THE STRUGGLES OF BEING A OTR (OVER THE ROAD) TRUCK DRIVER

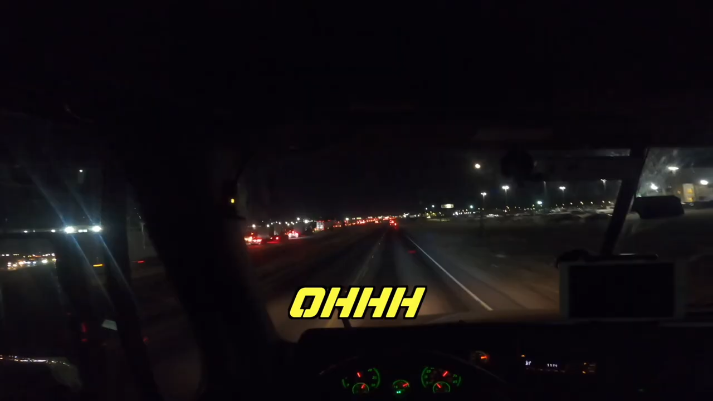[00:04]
Oh, oh, oh, that's in my truck, cross the median. Oh, fuck.
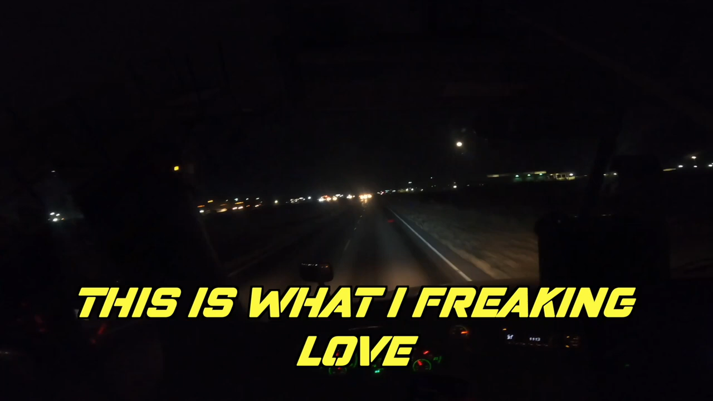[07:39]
This is what I freaking love about Texas, bro. It's these service roads on the side of the highway. Because I was looking at the map, bro, and I'm like, bro, traffic's slowing down. So when I saw traffic slowing down, I yeet onto the service road, right? Look, y'all see him jumping at the line up there on the service road? This is weird. This is what I like about Texas. Like, the service road, this back, like, whatever this road is stupid convenient. This hella car's coming. Let me go ahead and flash them and tell them, yo, Big Tez coming, man. Y'all better watch out.